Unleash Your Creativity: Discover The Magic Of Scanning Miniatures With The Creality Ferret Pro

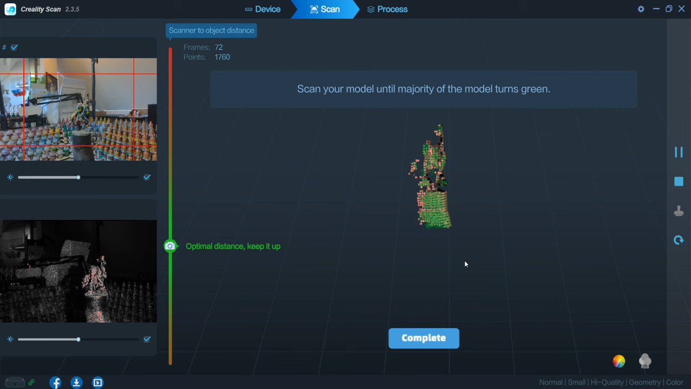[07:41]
So I clicked scan on my computer, and then obviously just let it run. Obviously, the more it can scan in, or the more points it scans in, the better it will be for detail and all the rest. So I let it spin round on the turntable, yeah, probably for a couple of minutes.
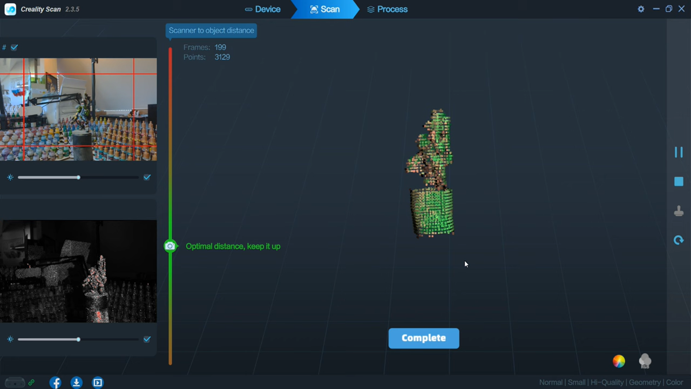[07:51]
So I won't show all of that, because it is literally, well, what you see on the screen now for a couple of minutes. So we'll get to the end bit.
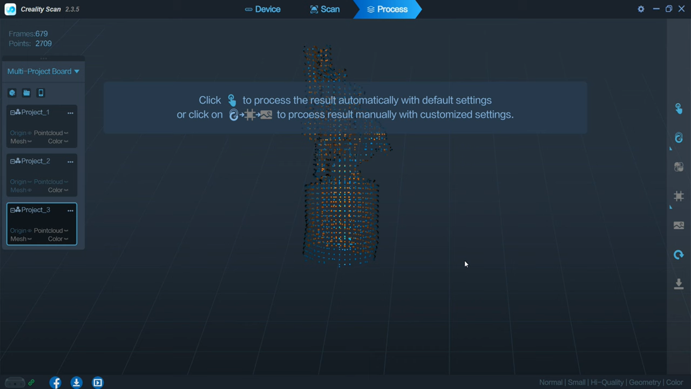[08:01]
And again, it took a little while to process the whole thing. Again, this is probably my computer, I would have thought more than anything. I am hopefully looking at getting a new computer one day, although I've been wanting to get a computer for the last three years, but yeah, I do need to get one now.
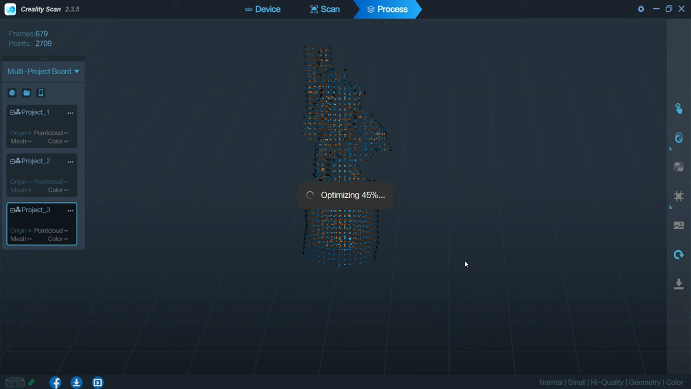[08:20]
So it did its little business. I'm going to speed this bit up, just so we can get to, well, to see how it looked when it's finished. And again, I had it on the colour setting, just because I wanted to see, well, how it looks or how well it can cope with a small miniature doing the colour mapping.
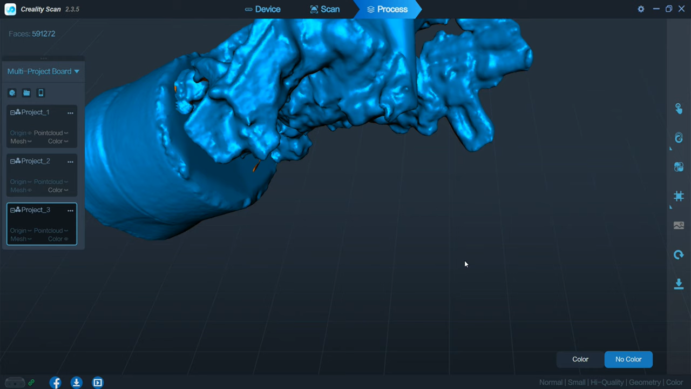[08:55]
Yeah, it looks like this dude has run through a, well, a glue factory. And he's got glue all over him or he's melting.
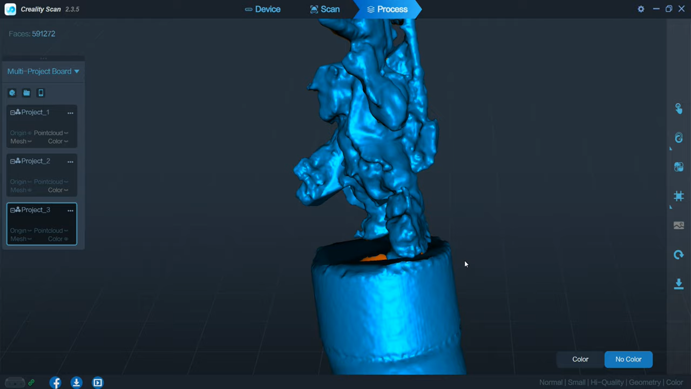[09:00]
So yeah, it hasn't really picked up a lot of the definition.
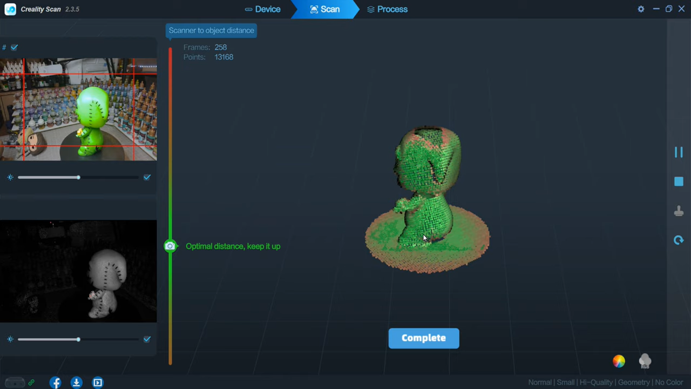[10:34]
But then I kind of noticed, because he was on a turntable, it was getting most of his body, but not the very top parts of his head. So once it did go round quite a few revolutions on his body, I then sort of started to lift up the actual scanner, as you can sort of slightly see in the screen there. Yeah, just to try and get them top bits.
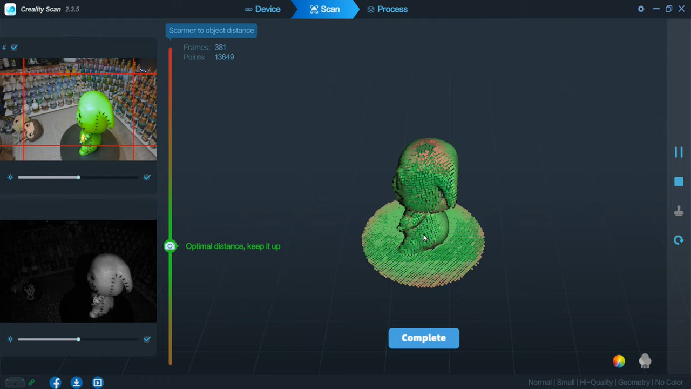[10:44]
But again, you need to keep the thing steady, just so it doesn't sort of like lose track of where it is.
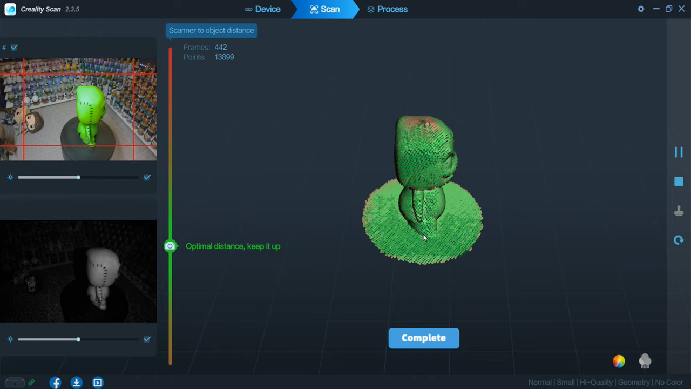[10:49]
But yeah, good old perseverance and sort of, yeah, bit of taking my time and that.
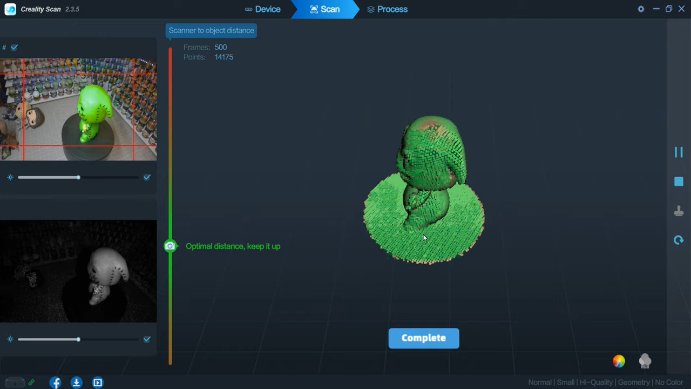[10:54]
And I did kind of get most of his head kind of in there.
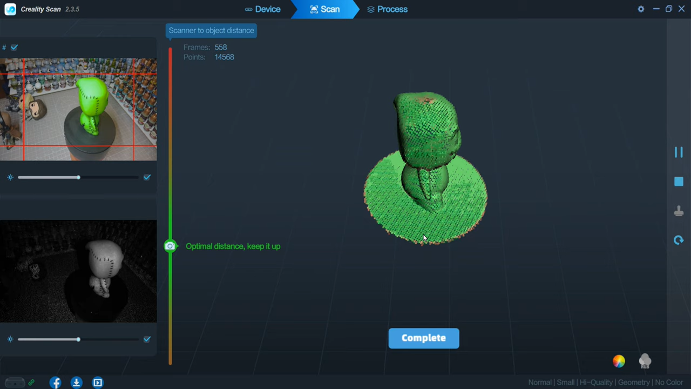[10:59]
And then after it completed its processing, this is what I was left with, which yeah, I thought wasn't too bad at all.
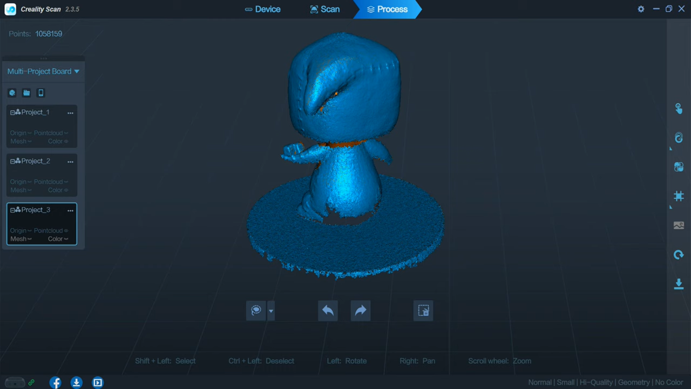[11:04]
The only issue here is, obviously, it didn't get the underneath of his chin.
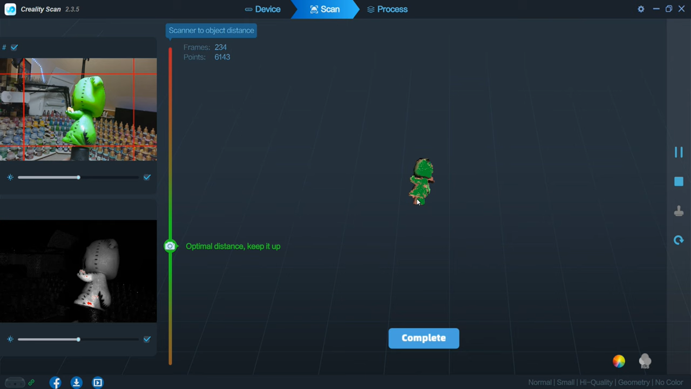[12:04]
but I will do in later sort of weeks and days, whatever, you can scan bits in, but then you can merge two bits that you've scanned.
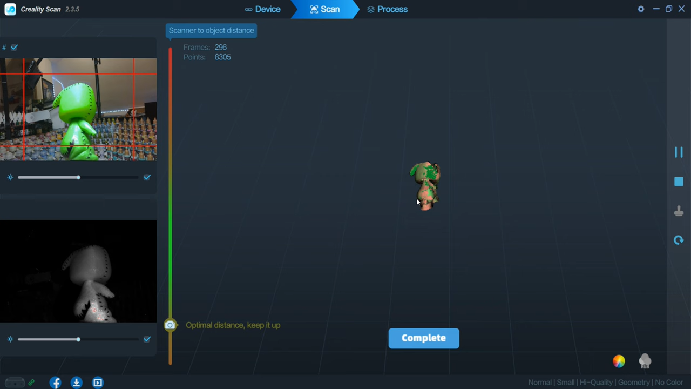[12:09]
So if you scan something, say like my head,
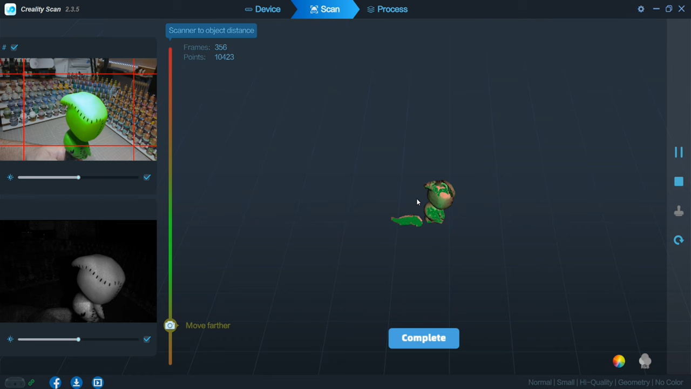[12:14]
and I miss a bit, you can then go and scan the bit you miss, and then merge the two together, which is really good.
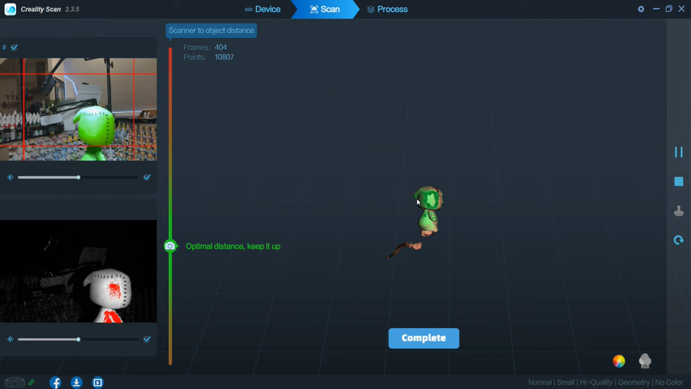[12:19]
So yeah, I will be trying that. So guys, this is my initial sort of play with this.